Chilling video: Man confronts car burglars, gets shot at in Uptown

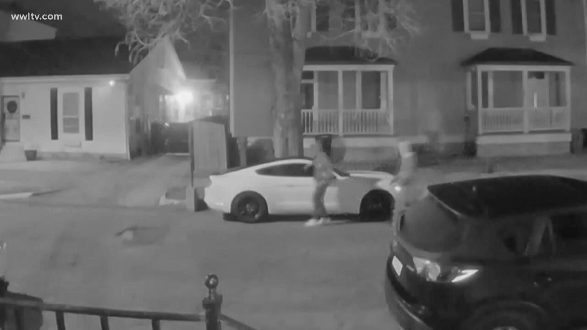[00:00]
check it out this doorbell camera captured the moment several cars were broken into on an uptown street but it
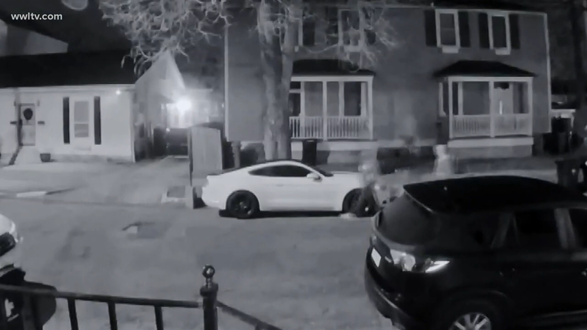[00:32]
the nopd released it shows five people on the prowl at jenna and daniel streets just before 5 30 sunday morning you eventually hear a horn
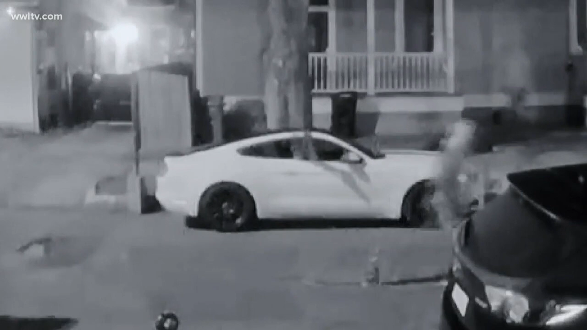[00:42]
and later see one burglar's feet dangle out a window while the cars rummage through in the dead of night it's a near crystal clear look at a common crime we don't often see happen with an outcome we don't often see either about a minute after that horn honks an infuriated neighbor chases the burglars away before